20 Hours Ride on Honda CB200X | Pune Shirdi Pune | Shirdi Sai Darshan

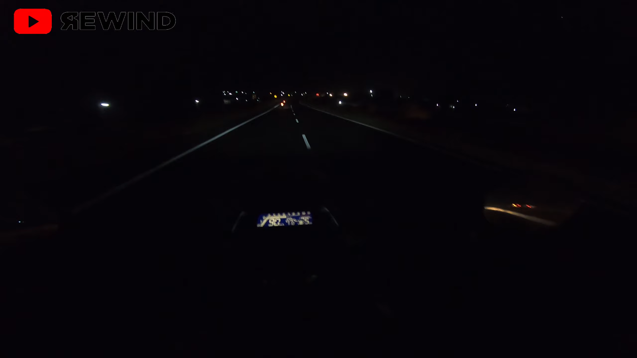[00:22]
बाय द वे माझ्यासमोर एक रायडर आहे, माझ्या तो माझ्यासाठी वेट करतो वाटतं. आफ्रिका ट्रेन नाही ना, आफ्रिका ट्रेन नाही, दुबईच्या एकूण एक सगळ्या रस्त्यांवर अशाच लाईट लावलेल्या आहेत.
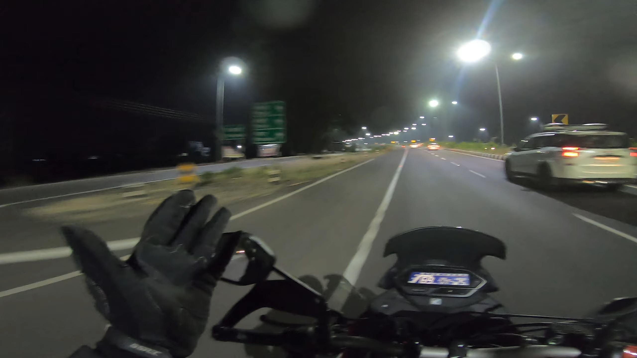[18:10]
ओके, एवढा सुपर रस्ता आहे, गाडीच्या हेडलाईटची गरजच नाही, स्ट्रीट लाईटच एवढी पॉवरफुल आहे ना. मला असं वाटतं फिलिंग थोडं मी दुबईला बाईक वगैरे चालवत आहे,